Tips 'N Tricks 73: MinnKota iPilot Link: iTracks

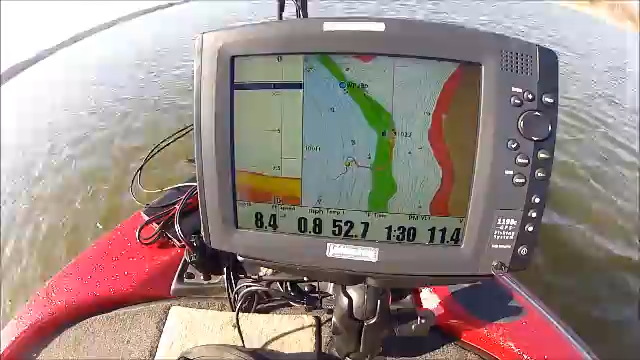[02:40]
so you can see we're recording i-track three
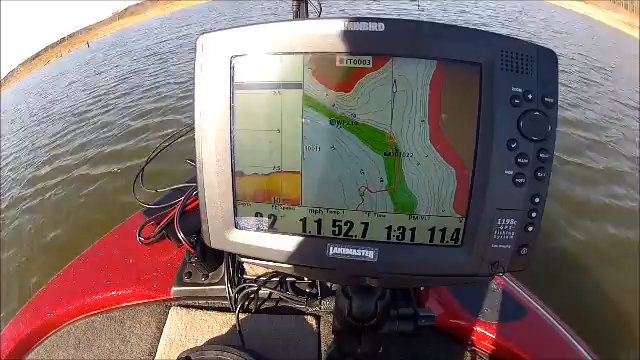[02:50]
now what we want to do is we want to save this i-track and since we're building it on the unit we're going to hit the menu button here and we're going to go down here to stop recording i-track and we're going to save this i-track now what i want to do now you can see this is our start and this is our finish now what i'm going to do is i'm going to go back to here lock on my icon there and i'm going to hit menu and i'm going to go to i-track 3
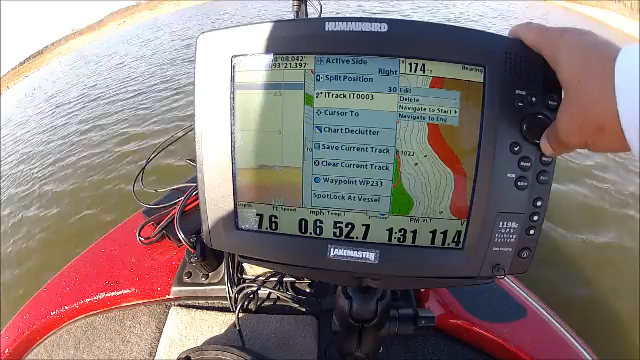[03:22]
and i'm going to say i want to navigate to the start because we were at the end so we're going to just going to navigate to the start now what the trolling motor does is it's going to
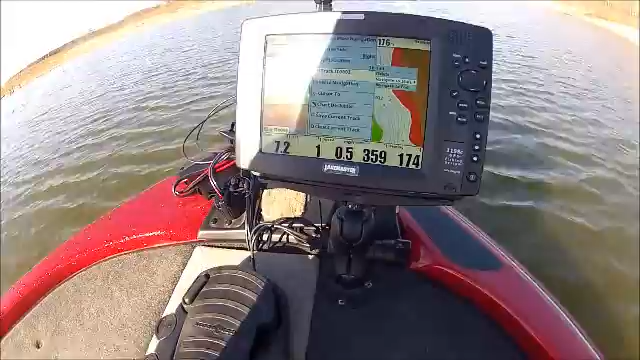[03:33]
turn around we hit our power back on and it's going to try to get us back to that waypoint that is going to follow that track back we'll hit exit and we'll let the trolling motor do the work to keep us back and forth on that same i-track
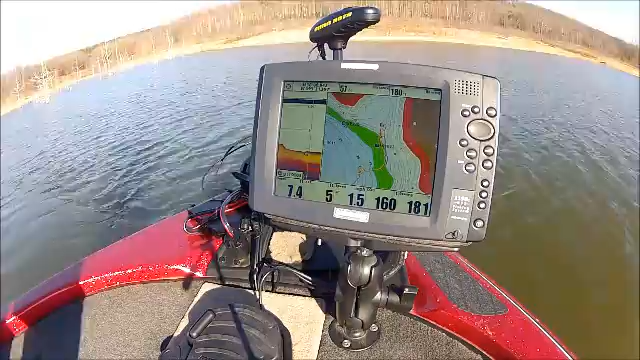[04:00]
we're letting the trolling motor do all the work while we're fishing
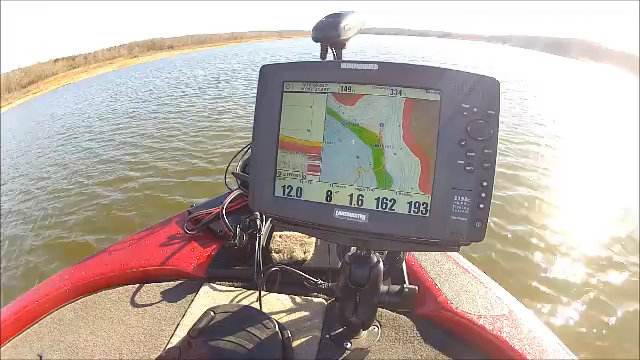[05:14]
you can see it making a turn that we did there the trolling motor is doing all of this steering you can see we're getting close to the start but we had an s-curve there
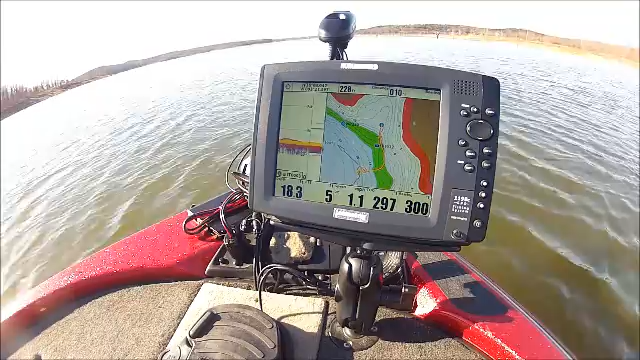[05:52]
so the trolling motor is going to do exactly the way we programmed it to operate we're nearing the end of the the track and you can see and we have arrived there it's beeped at us we just told us we come to the end and now it has shut the trolling motor down